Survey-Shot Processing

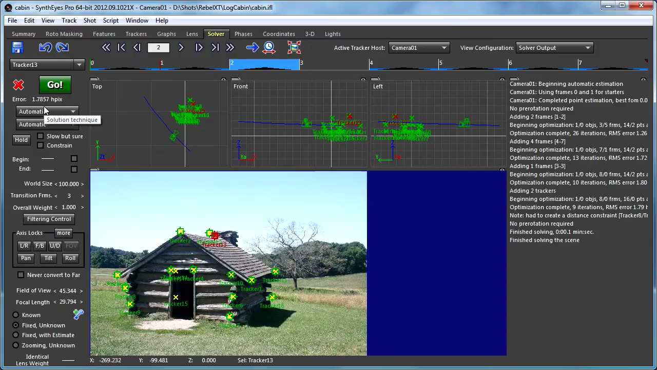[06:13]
And, you'll see that there's an error that's kind of larger than you might be used to at HD resolution, say, just because now we're working from a large still image with many more pixels.